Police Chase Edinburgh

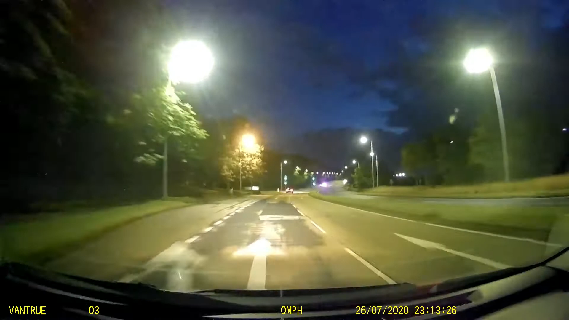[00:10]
Let's go. I don't want to chase him, mate. I've got a 5-7. Caps! Caps! I think there's another one. Caps! Must be on the go tonight. Must be on, yeah. Possibly. Oh, here he comes.